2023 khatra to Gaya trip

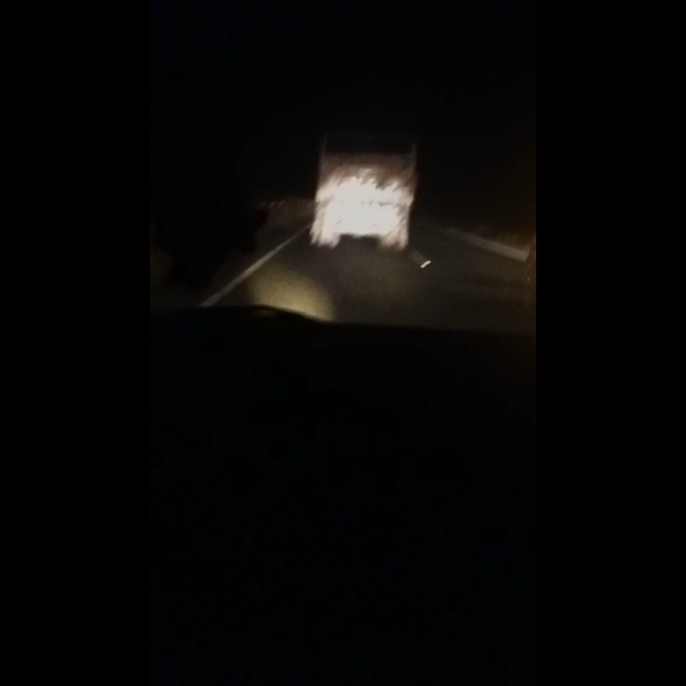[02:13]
देखिए अभी रामगढ़ बाएं तरफ रह रहा है, हम लोग बाईपास करके हजारीबाग रोड पकड़ लिए, क्योंकि हम लोग को जाना है बिहार रोड, मतलब बरही रोड। ठीक है, उसके जाने दो, उसको जाने दो, हम लोग पीछे जाएंगे। ये देखिए प्राइवेट कार का चलाने की आदत।
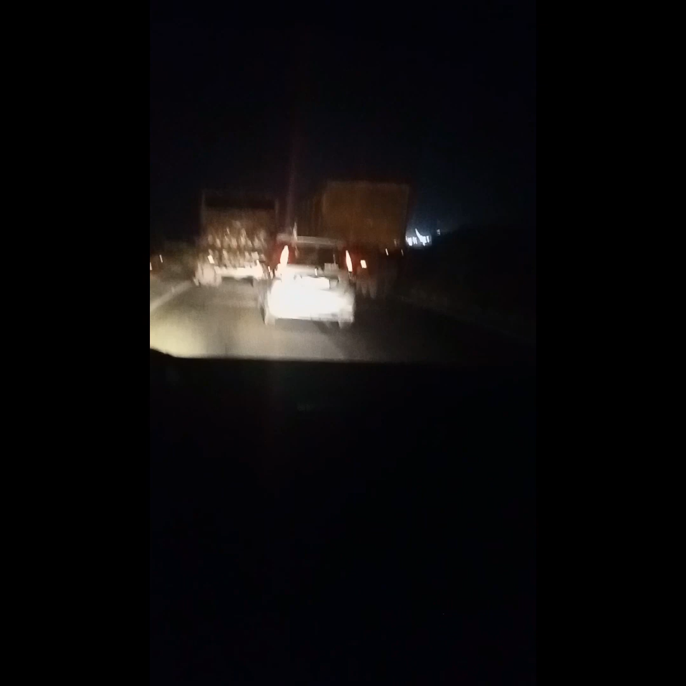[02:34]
चलो ठीक है, हम लोग को पता है इसके कौन सा है शांत है। तो ये सब जान पहचान वाला उसे गोवा की तरह रास्ता है, जो हम बहुत बार दिखाया है। गोवा रामगढ़ पार कर कर हजारीबाग रोड में।
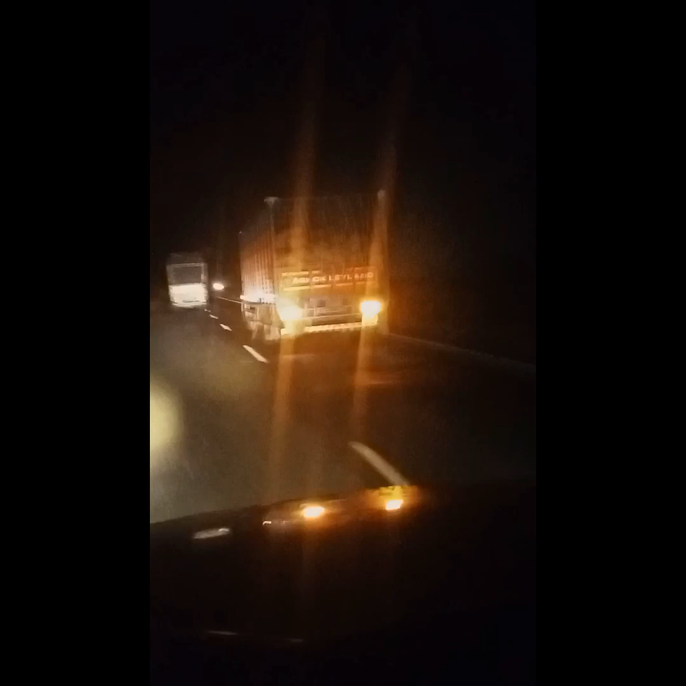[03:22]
चलो इसके साथ कितना दूर जा रहा है देखिए, ये अशोक लीलैंड है, ये भी कच्चा माल का बहुत बढ़िया गाड़ी है, पूरा टन टन चलता है।